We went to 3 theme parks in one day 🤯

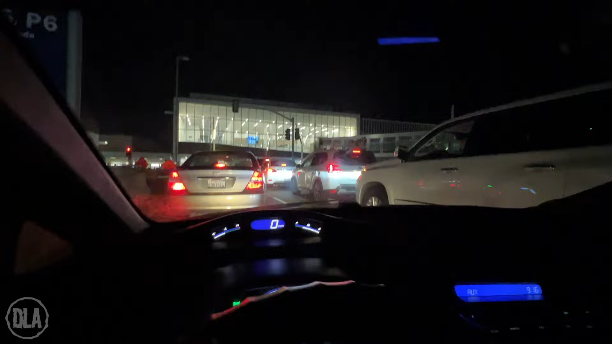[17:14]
6 minutes Light boards in 6 minutes. My flight starts boarding in 6 minutes. Stuck in traffic at the airport though. Literally, Mike terminal is right here. My flight starts boarding in 5 minutes now.
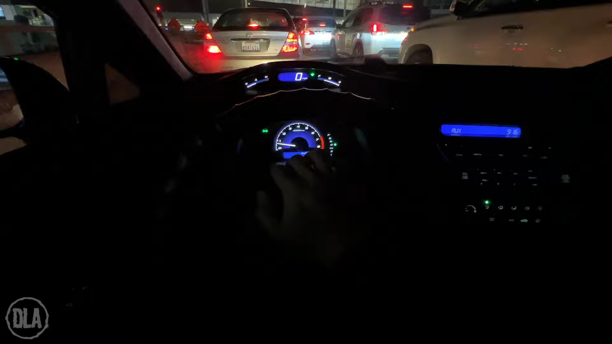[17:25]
I'm gonna have to go and walk it. Oh wait, they're moving.